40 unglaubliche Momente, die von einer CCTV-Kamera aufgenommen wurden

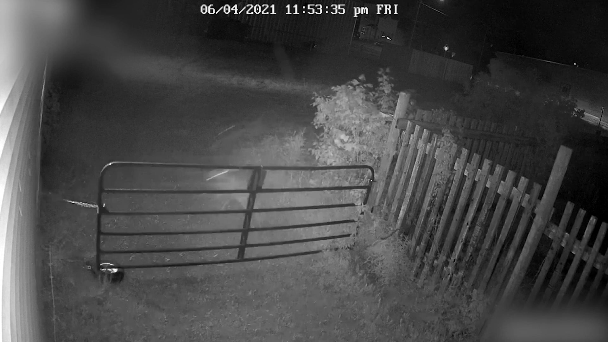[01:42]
Wenn man nach einer wilden Party versucht, leise nach Hause zu kommen und nicht erwischt zu werden.
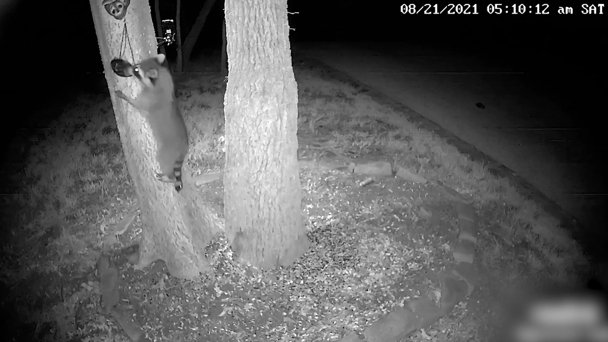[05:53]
Oh Gott, hoffentlich haben das meine Kumpels nicht gesehen.
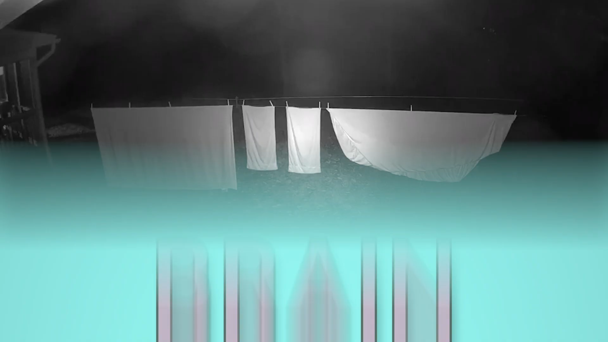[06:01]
Sieht so aus, als würde es in der Höhle dieses Burschen heute einen
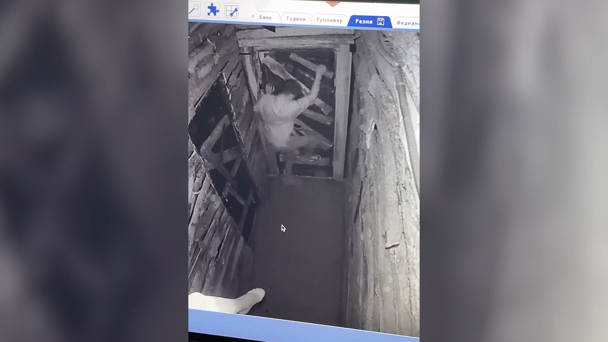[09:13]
So ungefähr fühlen sich Menschen, die überall nach ihrem Handy suchen, das sie in der Hand haben.
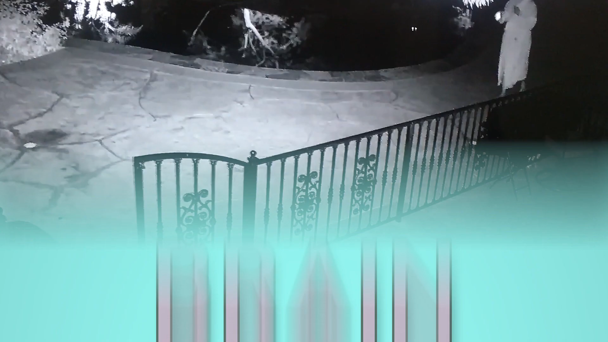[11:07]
Diese Frau ging in den Garten, um die Spielzeuge ihres geliebten Hundes aufzusammeln.
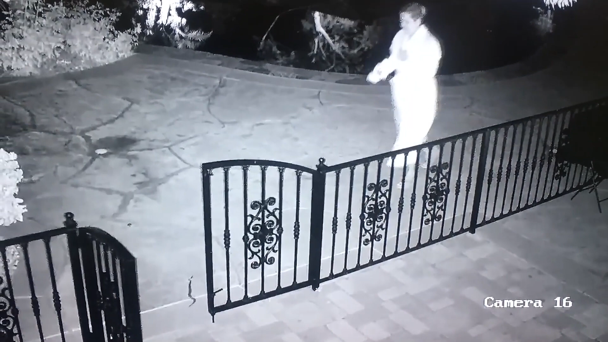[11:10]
Eines davon war allerdings kein Spielzeug, sondern eine lange, giftige Schlange. So wie sie läuft, könnte man denken, dass sie mit Argus Filch verwandt ist.